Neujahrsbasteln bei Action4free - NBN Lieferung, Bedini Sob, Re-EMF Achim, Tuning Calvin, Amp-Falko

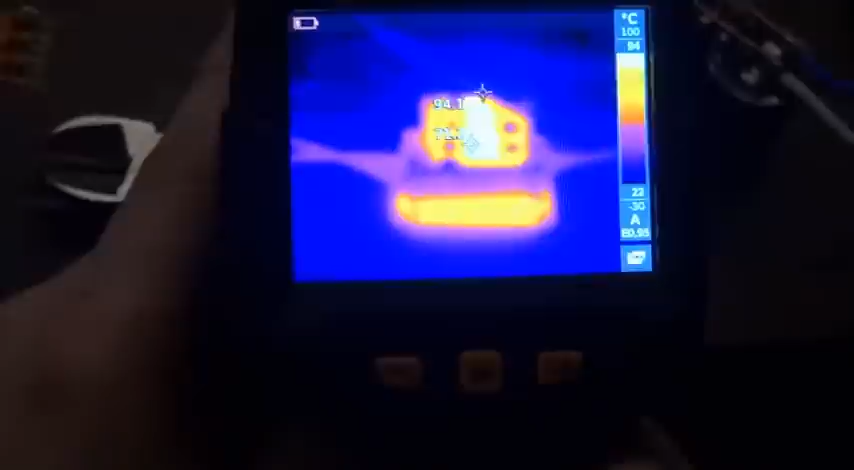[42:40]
Mach mal aus. 100 Grad? Der Step Down oder Step Up.
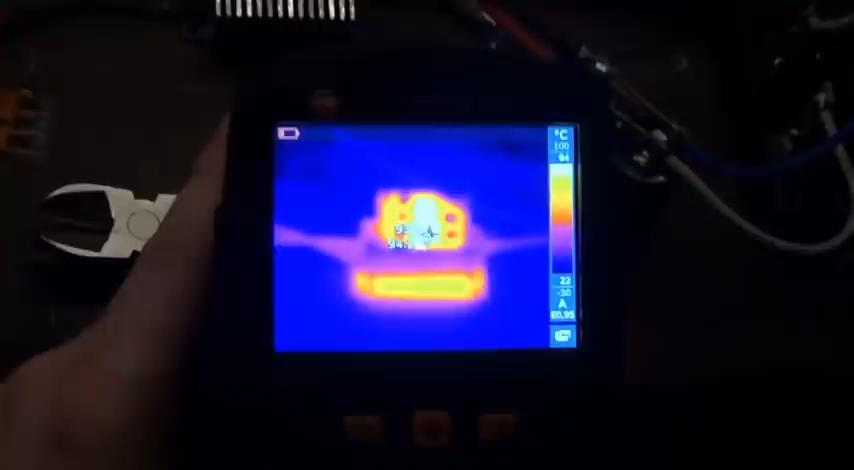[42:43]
Ja. Echt? Ja, der ist richtig heiß. Ja, der muss aktiv gekühlt werden. Wie Ampere geht der jetzt rein hier?
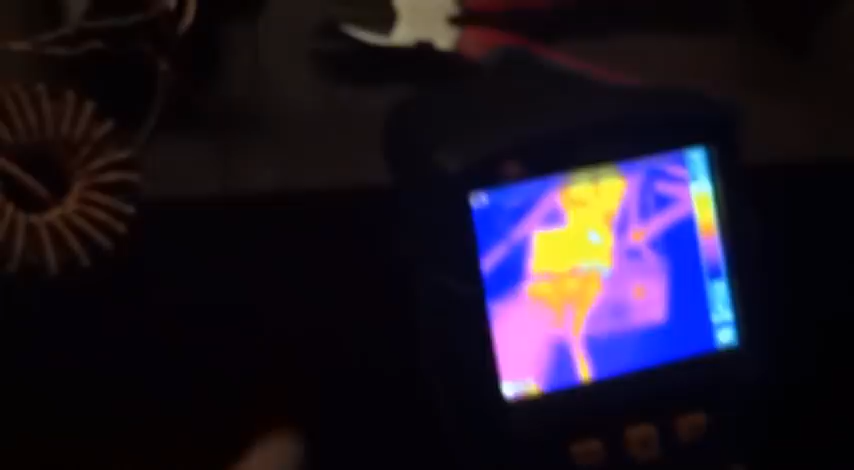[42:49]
4 Ampere mal nicht vorhin gehabt. Gut, ich sag mal.